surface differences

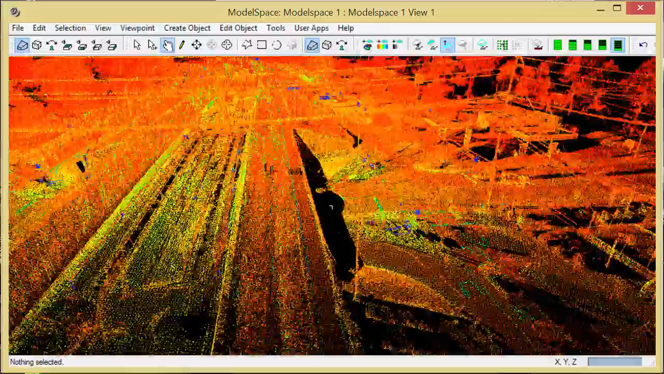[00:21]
I want to expand on that a little bit more because in the previous video, we exported a DXF and imported the graphics. In this case, I want to take a roadway that was scanned. None of the noise has been cleaned.
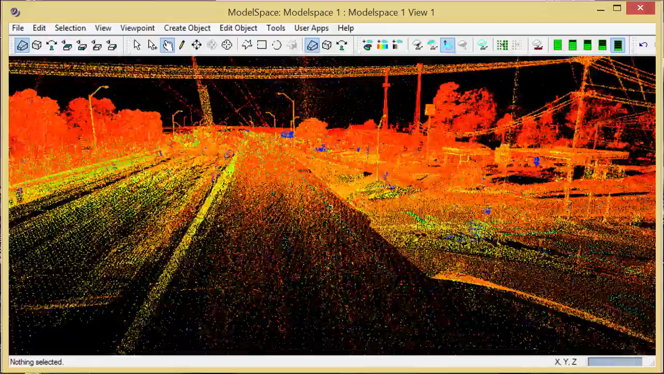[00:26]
And what I'm going to do is place my fence.
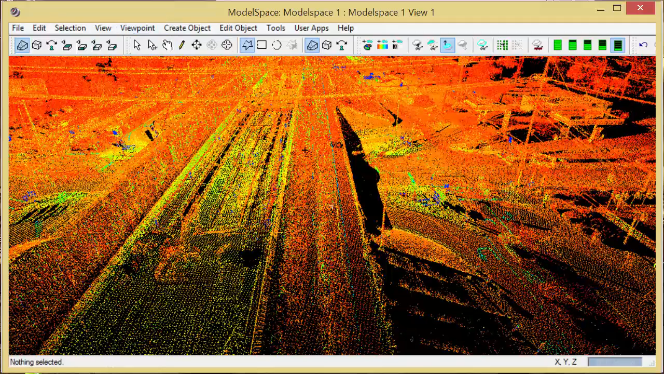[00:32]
And I'll pick my start point for the grid.
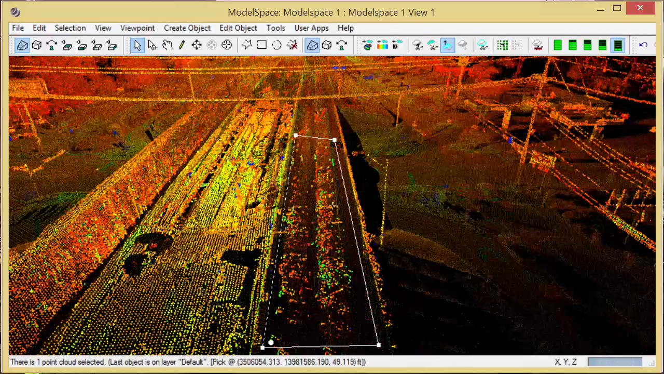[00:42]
And from the tools menu, I'll select points on grid.
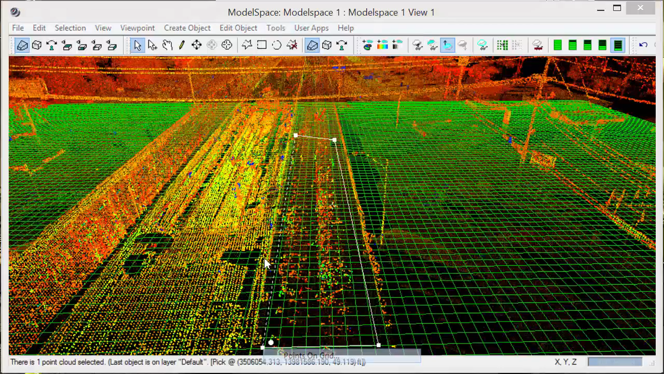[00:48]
I'll set the origin to my pick point. If I wanted to rotate, I could say rotate, for example, two degrees clockwise or counterclockwise, and get the grid alignment established the way I want. And then I'm going to, again, look for the ground point. And I'm going to do this on a two-foot increment.
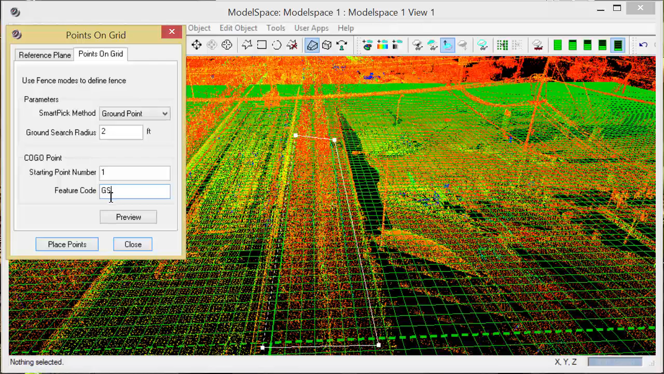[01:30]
I could drop this down to a foot if I'm looking for more accuracy, a half a foot, a tenth of a foot, whatever kind of interval I'm looking for. I'm going to start with point one. And I'm going to call these ground shots. I have the ability to preview these.
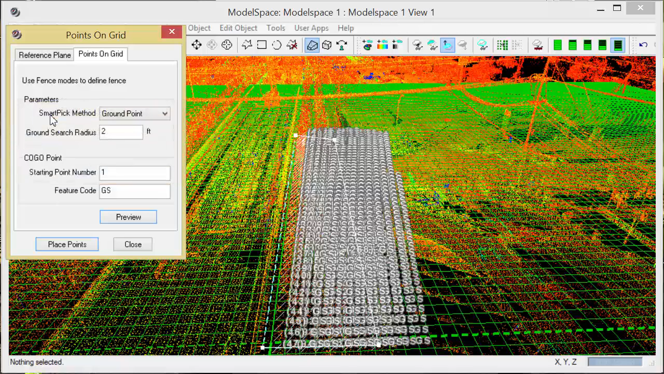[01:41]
351 points located. And if I'm satisfied, I can tell it to place those.
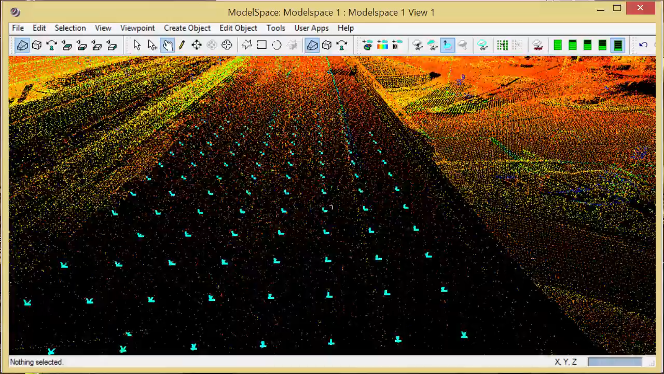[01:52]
Now those points are placed on my point cloud at the ground locations,
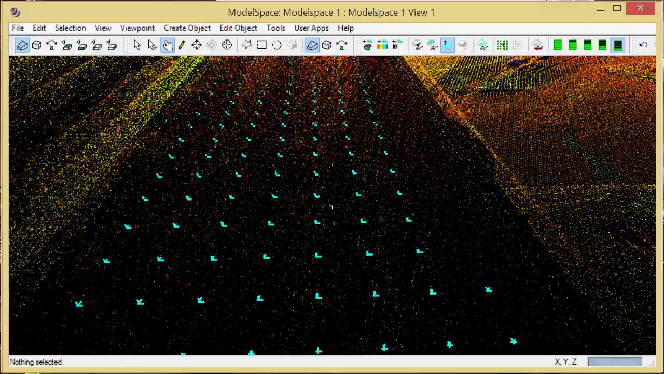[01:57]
ignoring any of the traffic or vehicular noise.